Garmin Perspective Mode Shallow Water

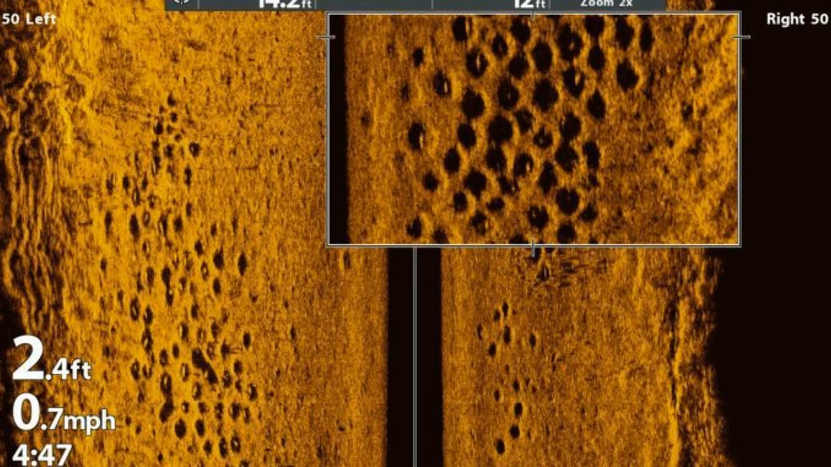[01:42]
On screen: speed 0.7 mph
And side imaging, as you can see in this photo here, you can see the beds on the side imaging. And what the beds help you do is they help you trace routes. You know, where did those fish come from?
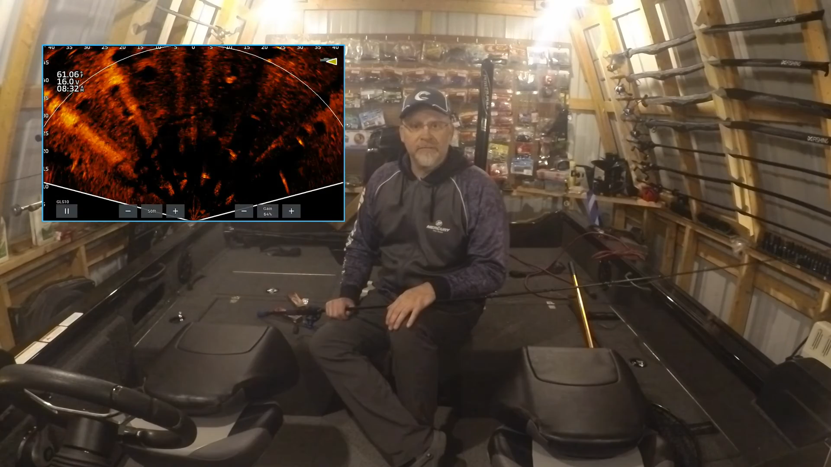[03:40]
And then we used our live imaging, our perspective mode that we had spent some time setting up and having the capability to do. And that perspective mode gives us that 135 degree view out the front of the boat or whatever direction you're pointing the trolling motor. And allows us to see the beds and see the fish in the beds. And this was critical for us to identify which beds had females on them. And we were able to locate some deeper beds, catch bigger males. And the one part that broke down for us due to boat positioning, 20 mile an hour winds.